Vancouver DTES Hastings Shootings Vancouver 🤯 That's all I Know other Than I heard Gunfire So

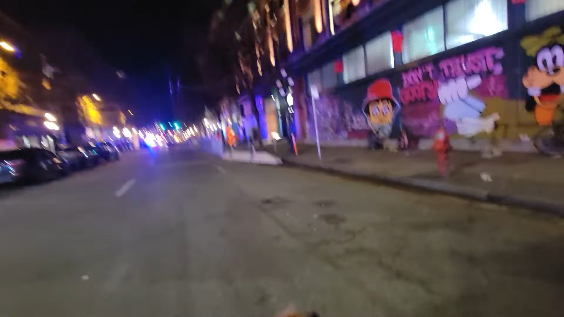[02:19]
Because, uh, it's not as good as my GoPro at night. So we've got more there.